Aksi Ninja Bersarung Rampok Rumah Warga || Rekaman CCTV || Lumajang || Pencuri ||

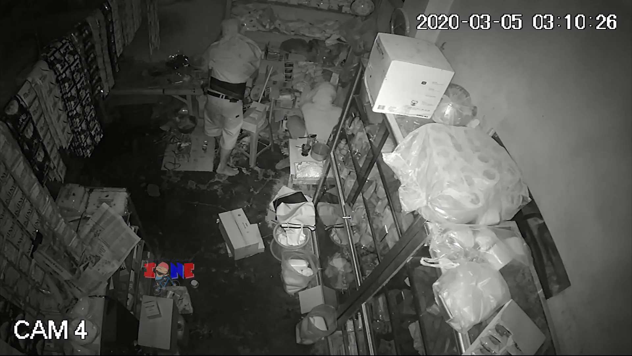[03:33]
terus pelakunya gak sak-sak disini mas gak sak sesuatu tapi gak ada kan disini
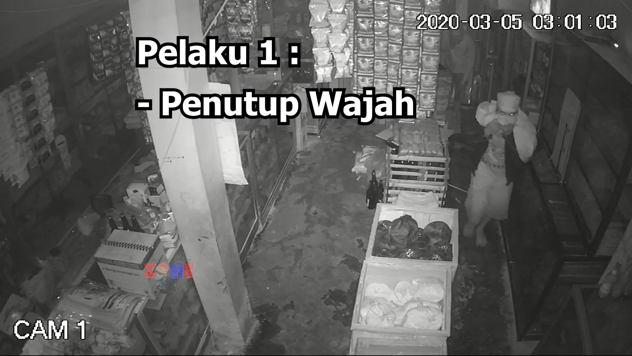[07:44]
itu kayak ninja pakai jaket kulit celana pendek yang pelaku pertama terus yang pelaku kedua ya sama pakai penutup wajah pakai kalp panjang sambil membawa sejam dua-duanya bawa celurit itu keluargan gak curiga mas? gak bangun atau gimana gak dengar suara bawah?